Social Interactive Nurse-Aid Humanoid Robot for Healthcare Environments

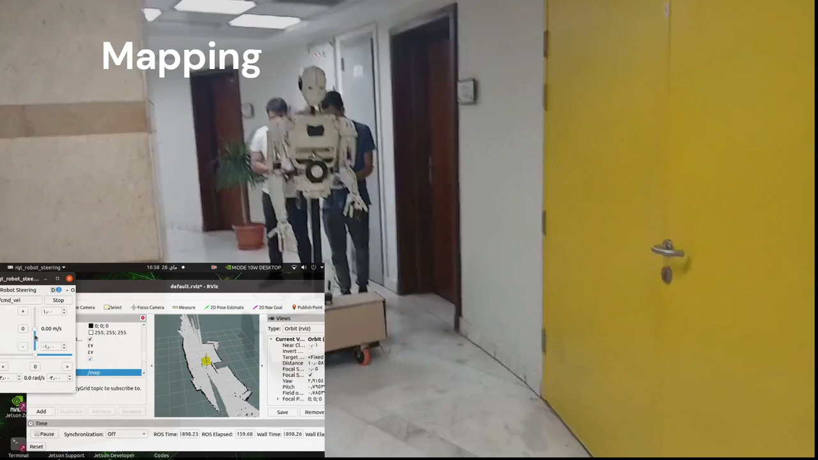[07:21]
Both GMP and Hector SLAM mapping algorithms were implemented in conjunction with our QT steering and teleoperation. These methods were used to navigate and map the environment. After gathering data from both algorithms, a detailed comparison was conducted to evaluate the accuracy and level of detail of the generated maps. The best map, distinguished by its superior accuracy and high level of detail, was chosen.
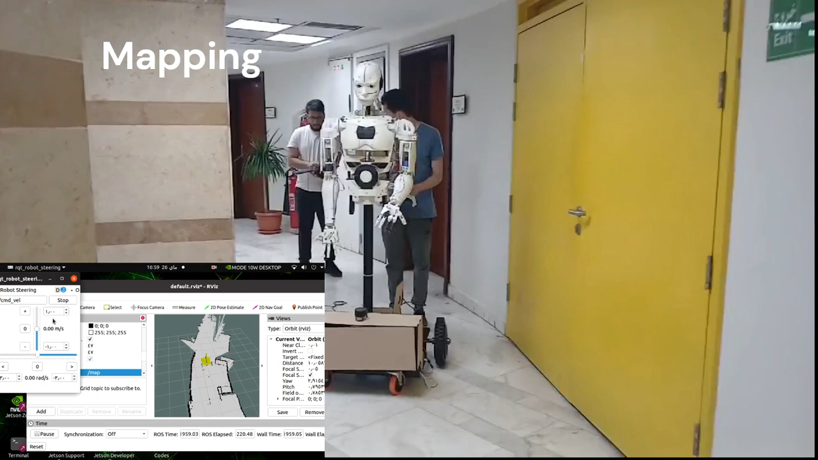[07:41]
This map precisely represents the layout of the first floor of the
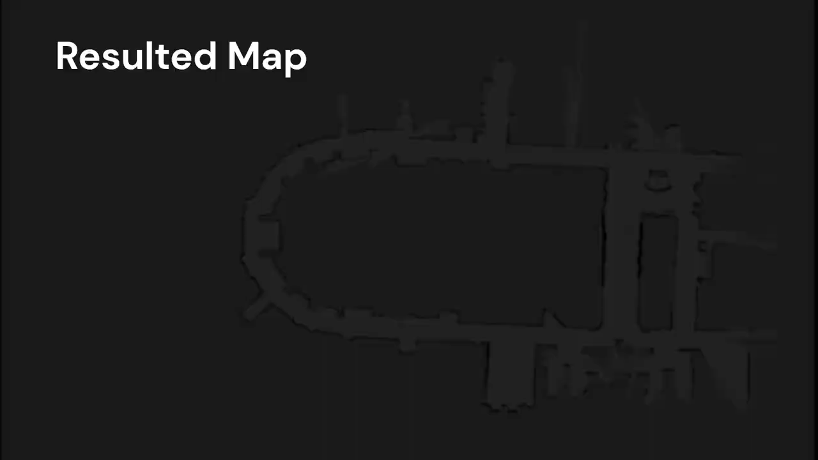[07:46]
Academic Institute for Heart Surgery at Demerdash Hospital, providing an accurate and comprehensive depiction of the area by setting the initial position and the desired goal.